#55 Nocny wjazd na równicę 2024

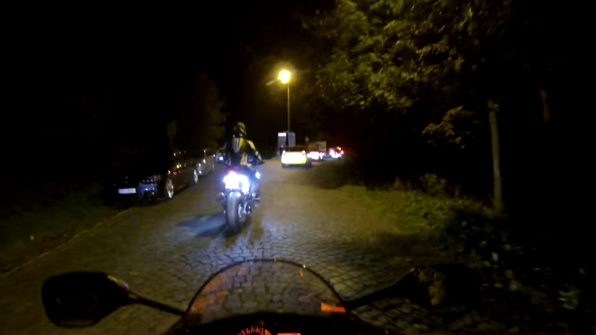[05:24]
No co tu chodzi, co to? Nie, no na równicę prosto, no co, co, co? Chyba. Po co tu? Jak tu? Co oni to? Ostro w lewo. Tak. Pull up. Pull up. Gówno widzę, stary. Jakoś tak jest mocno pod górę, lampa dość nisko. No. I gówno, bo widzę. Tak, muszę się przełączyć na długie i będę widział. Nie, mam teraz, o teraz wyłączyłem, no bo mają zjazd.
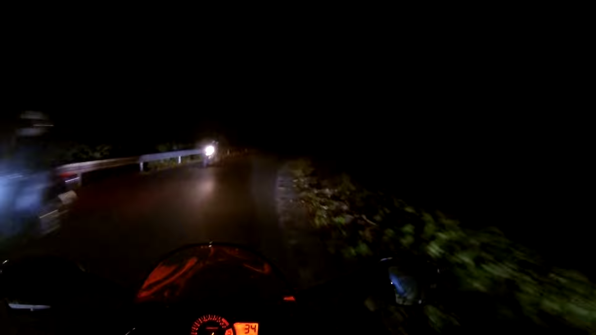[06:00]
No tutaj motocykli się prawie nie widzi, bo tak, ci co chcieli wjechać, to już wjechali, a ci co chcą wjechać na paradzie, to stoją teraz na rynku w Ustroniu, no. Gdzie stajemy? Nie wiem, ja zawsze tu stałem. Stań, gdzie uważasz?
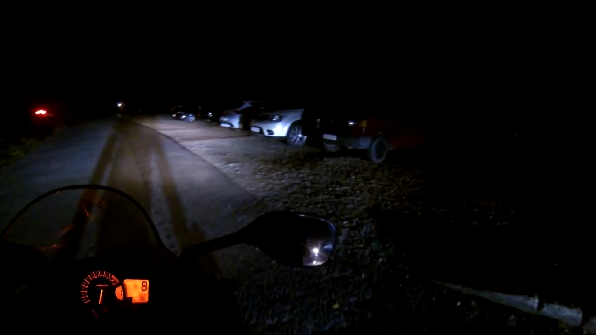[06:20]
O, Paulina, zejdziesz, a ja sobie zaparkuję, bo dzisiaj ciężej manewruję, nie? Tylko, że jak tutaj będą stawać, to zablokują, nie zablokują? Tak, zablokują, ale to tak jak mówię, no po paradzie jeszcze dosłownie. A tam da się wyjechać? Nie. Tędy trzeba wyjeżdżać?